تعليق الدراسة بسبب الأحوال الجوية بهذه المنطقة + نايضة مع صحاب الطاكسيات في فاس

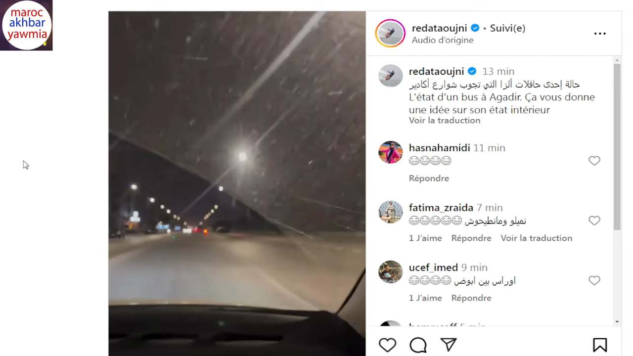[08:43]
تخيلوا طوبيس مائل هذا يقدر في اي دورة يقدر لقدر الله يتقلب والدمعه هاد المواطنين كاملين كما وقع في عديد العديد من الاخبار اللي كنشوفوها اخرها ديل هادك الطوبيس اللي خرج في هاد المقبرة خرج من طريقه وبطلوا هاد المقبرة وصابوا
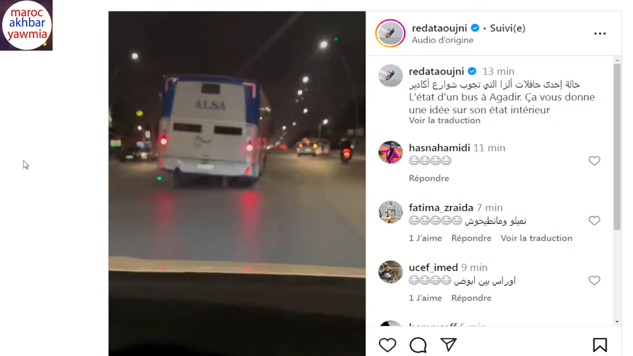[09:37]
الشرارة خاصوا يتحبس هنا وخاص مراجعة لهذا الشي دير النقل لان